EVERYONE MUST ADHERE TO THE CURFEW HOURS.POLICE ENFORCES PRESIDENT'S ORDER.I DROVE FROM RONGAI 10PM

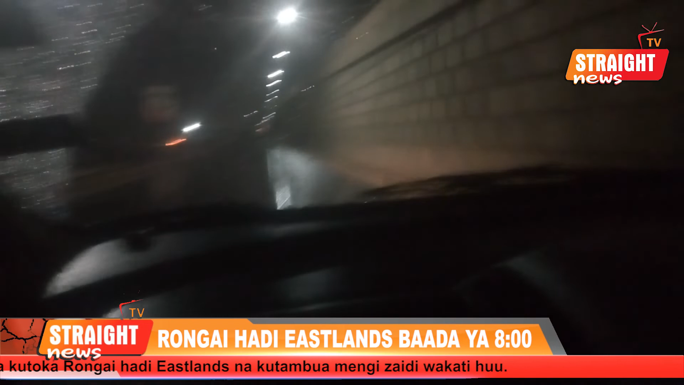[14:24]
ni kukatika maeneo ya Outer Ring Sasa, tunaingia maeneo ya Kangundo Road Hili tuweze kuingia Tuweze kuingia Umoja Kayole
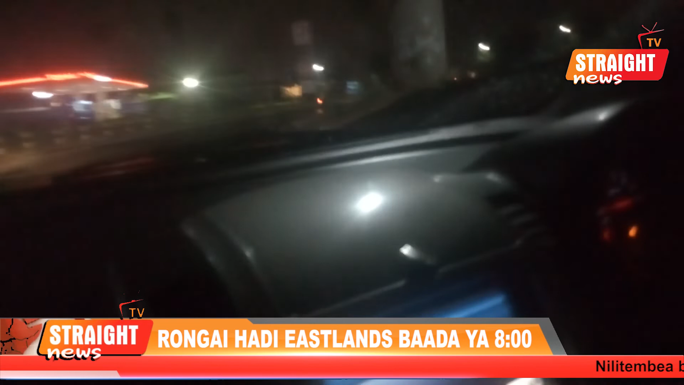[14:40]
Na hini barabara sasa Kangundo Road Upando angu wa kulia ni maeneo ya